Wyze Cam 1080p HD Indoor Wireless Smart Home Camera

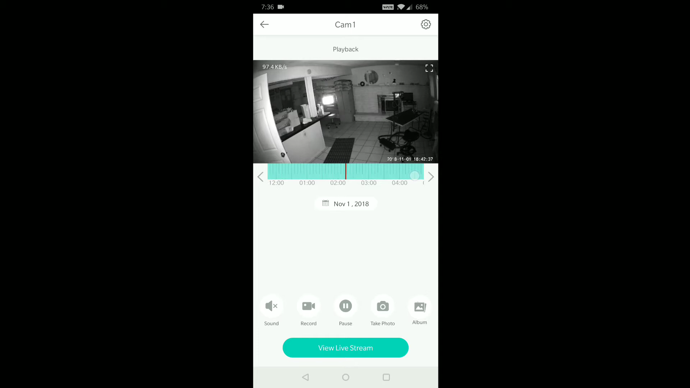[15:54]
And you can look at the time. Let's, uh, you can actually, if you want to spread that.